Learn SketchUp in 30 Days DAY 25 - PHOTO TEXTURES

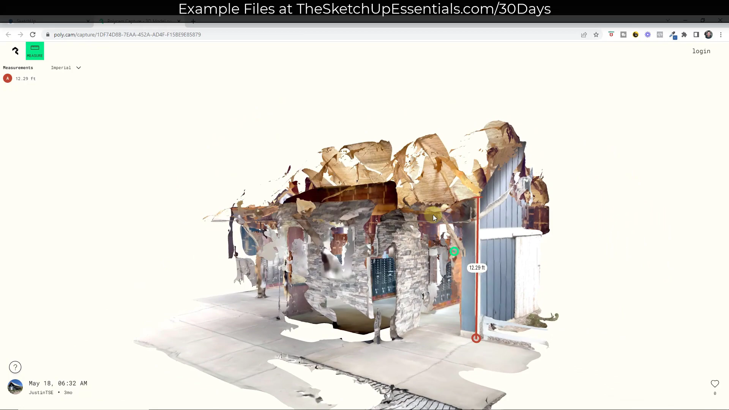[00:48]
but this is basically a 3D model of this building that I can use in order to figure out things like widths.
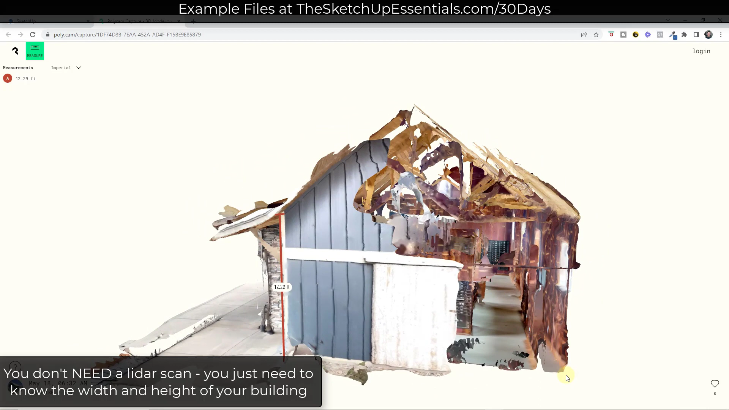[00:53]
So for example, if I was to measure from this back corner over here, I know that my building's about 22 feet wide by 12 feet high on the side. And then I've got the top. So that's enough information for me to get started. So I'm going to do a 22 foot wide line right here. So 22 feet. And then I may also have the length in here.
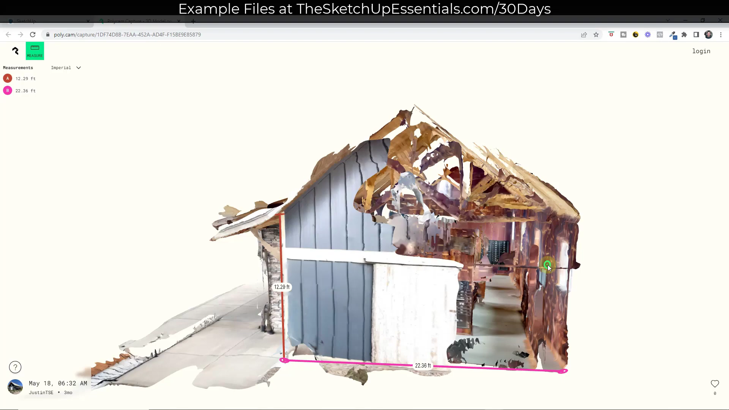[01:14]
I think I do. So I should be able to measure from this end right here.
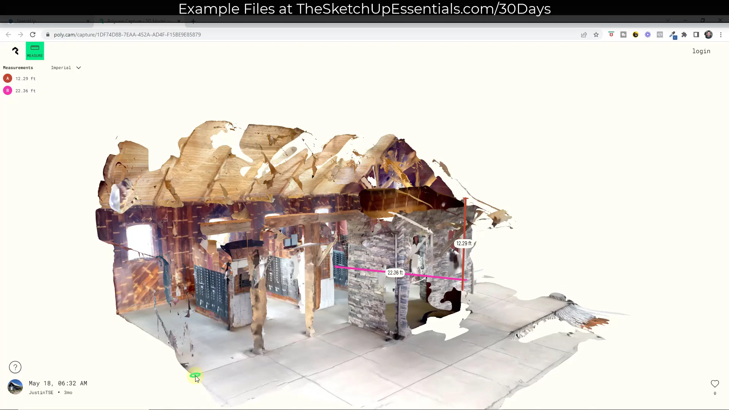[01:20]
And it looks like the building's about, we're going to call it 40 feet long.
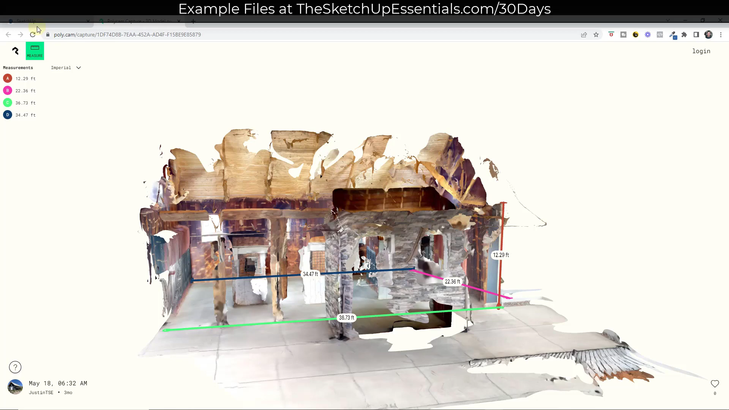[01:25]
We're not trying to be super precise here. So what I'm going to do is I'm just going to rough out the base right here.